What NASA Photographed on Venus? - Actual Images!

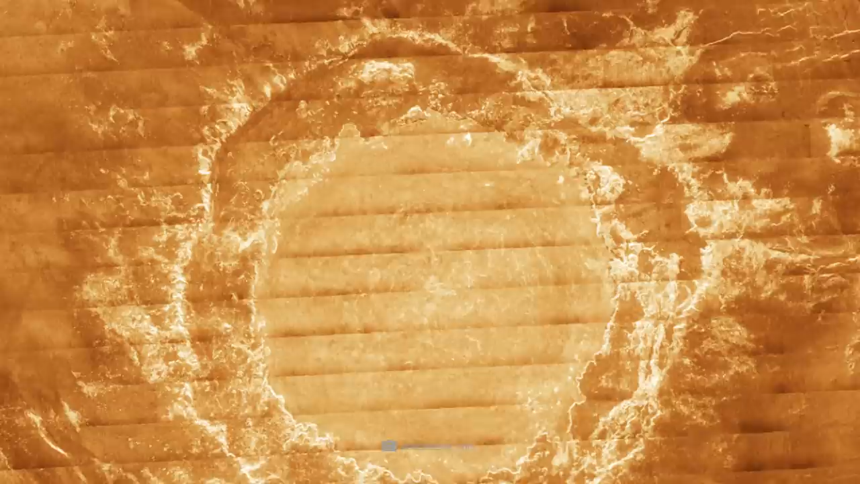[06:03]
The inner ring of the structure results directly from the impact of an asteroid.
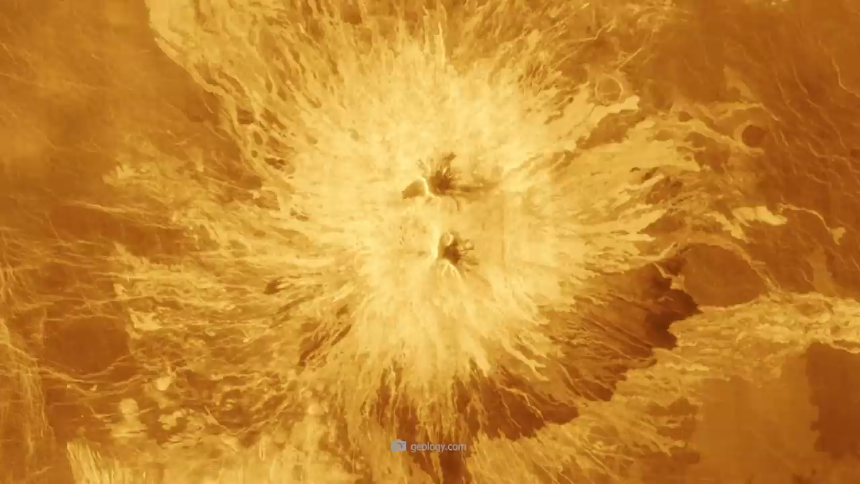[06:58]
Venus has more than 50,000 smaller volcanoes and at least 167 whose base diameter is more than 60 miles.
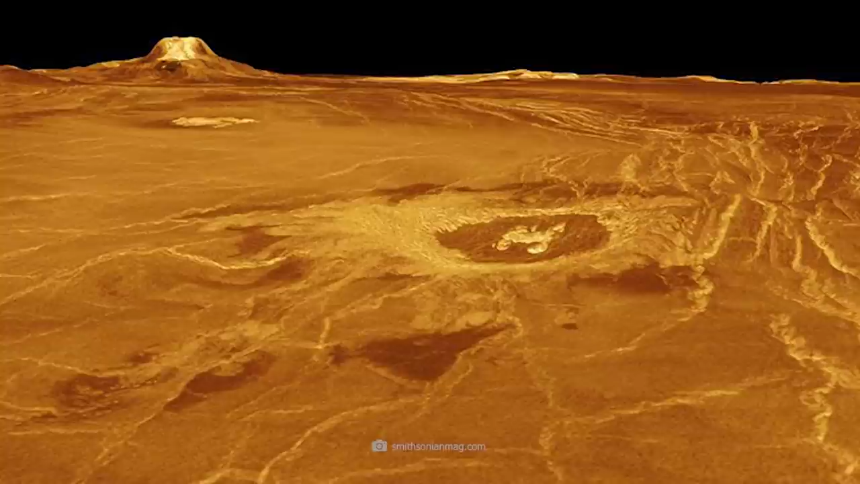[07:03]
The largest lava spewing structure on Venus is Matt Munns.
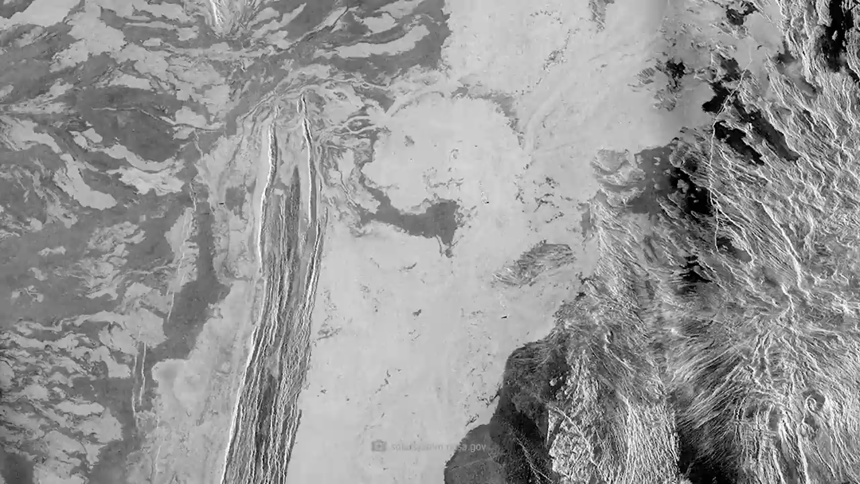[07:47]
On the right side of the image, we see how the lava masses subsequently accumulate into a gigantic deposit
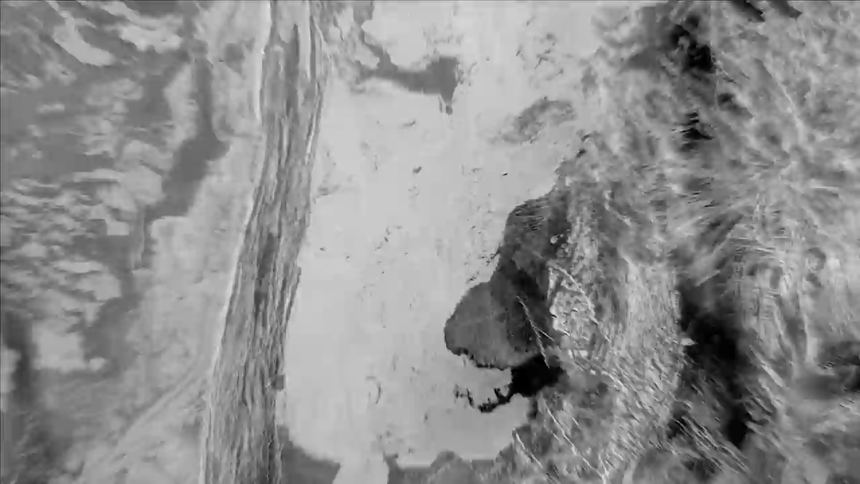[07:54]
that covers a total area of about 62,000 square miles.
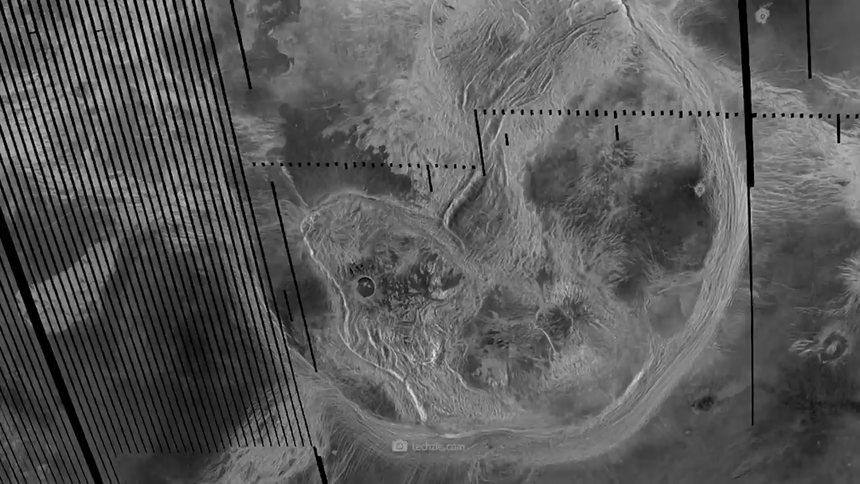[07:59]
Coronae In the world of planetology,
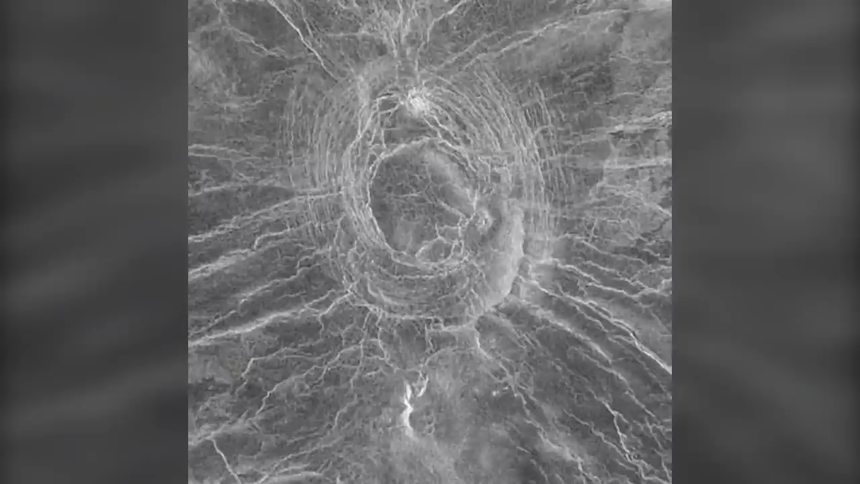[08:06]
the term corona refers to a round or oval structure on the surface that visually resembles an impact crater,
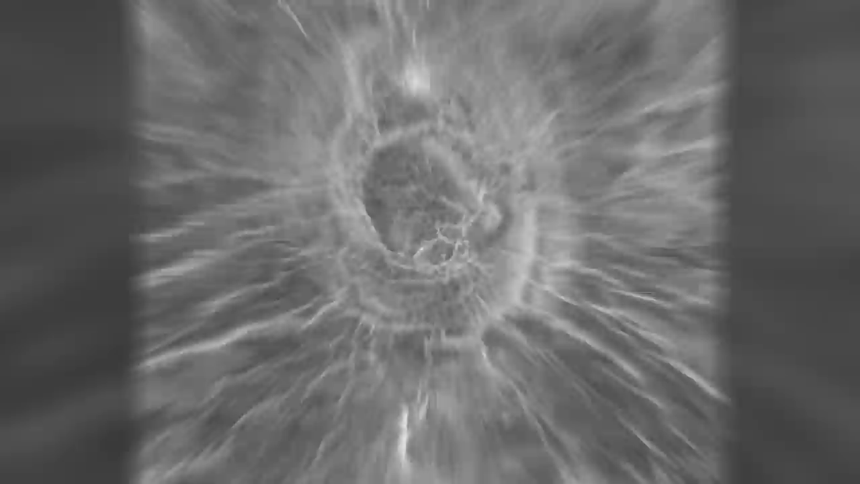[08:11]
but in reality does not result from a collision with a galactic missile.
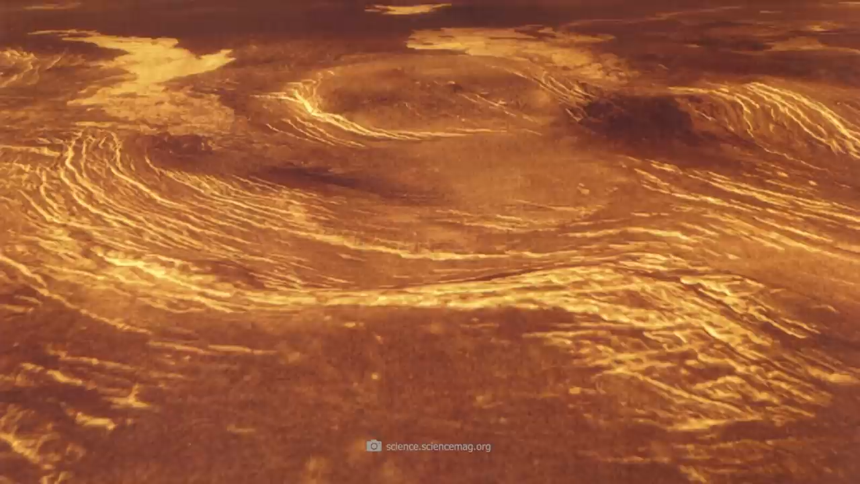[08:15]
The coronae located on Venus in the early 1980s were the first objects of their kind to be identified.
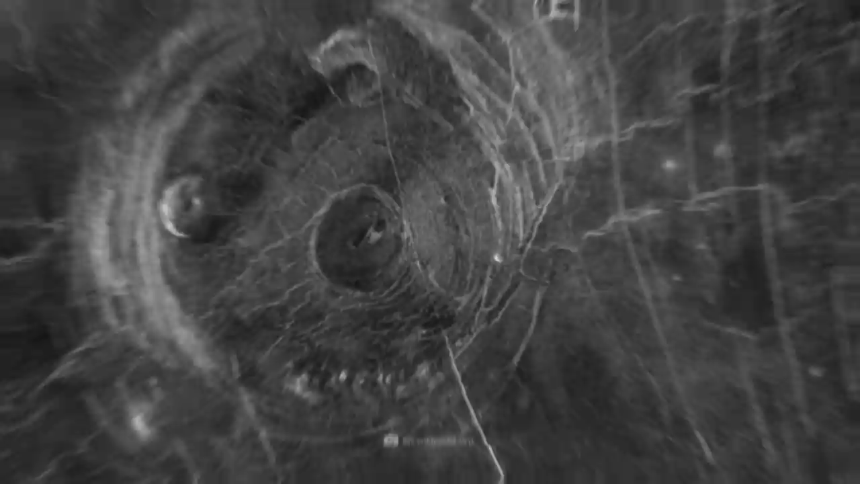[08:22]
Typically, these surface structures have an elliptical rim adorned by one or more rings.
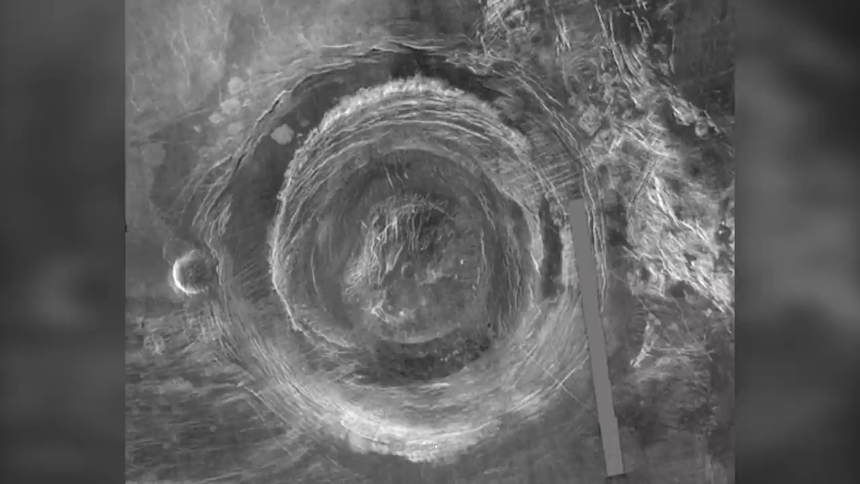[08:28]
The interior of the coronae is characterized by complex bottom structures.
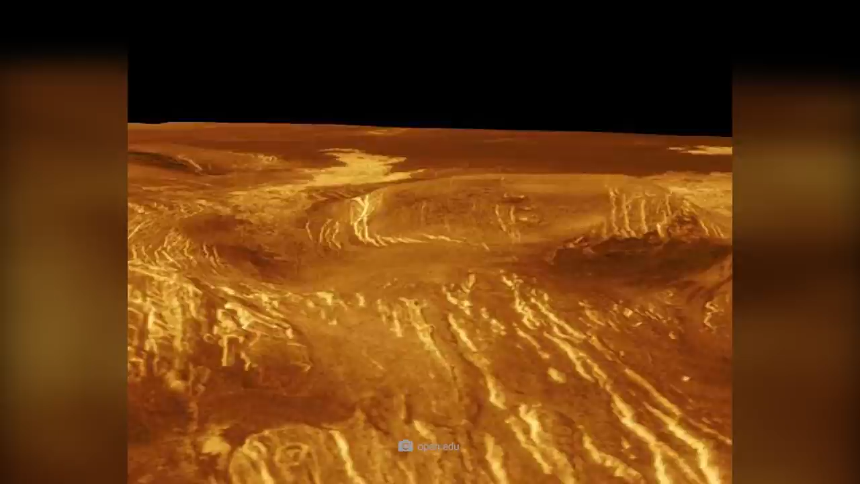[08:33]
How exactly such formations develop could not be clarified so far with exact certainty.
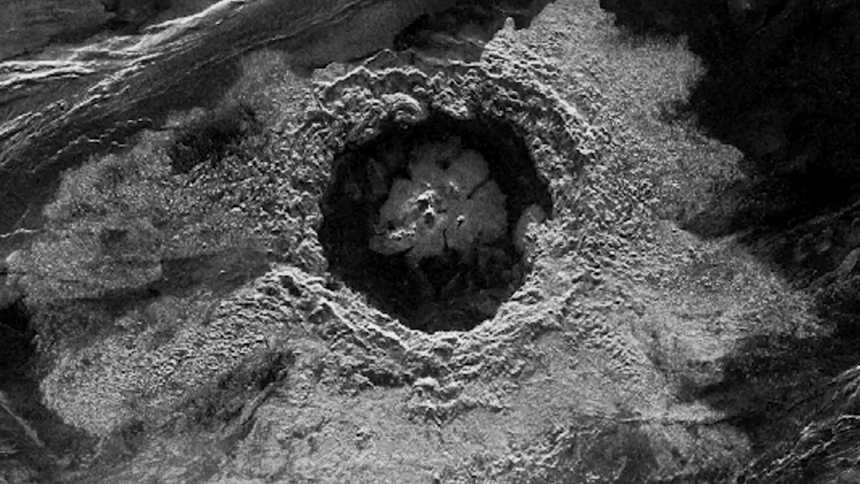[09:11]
Here, too, we can see a visible ring wall that has formed around the crater.
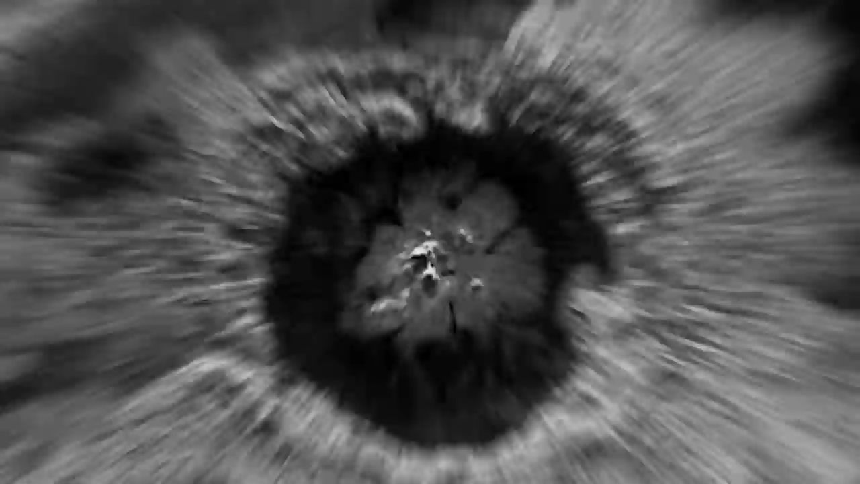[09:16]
However,
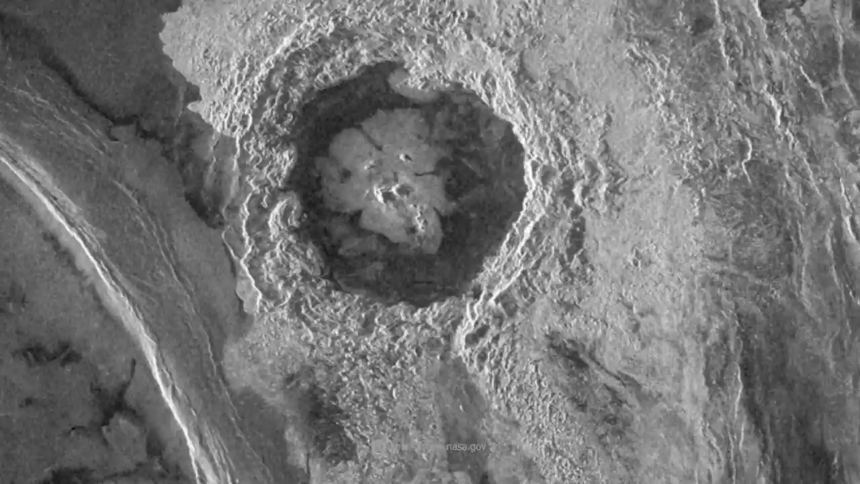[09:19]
there is an area in the west of the crater where the characteristic accumulation of ejecta is missing.
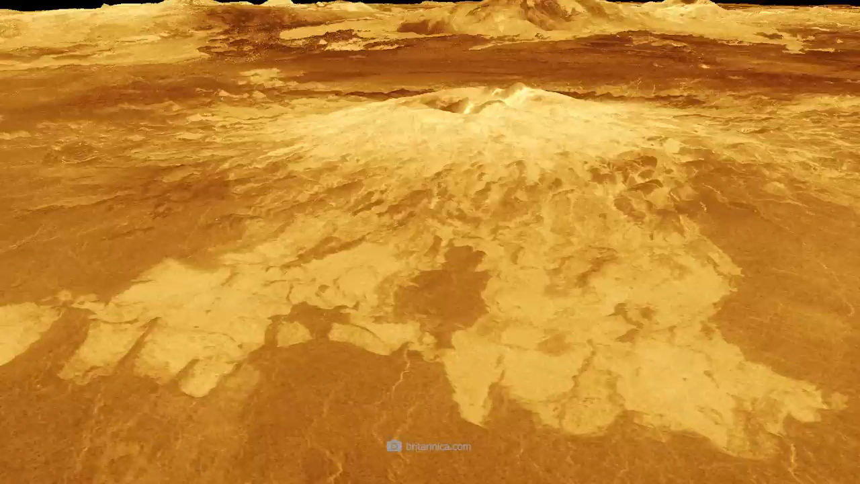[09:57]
To be precise, on the one hand, there is an area containing a circular shield volcano about 24 miles long.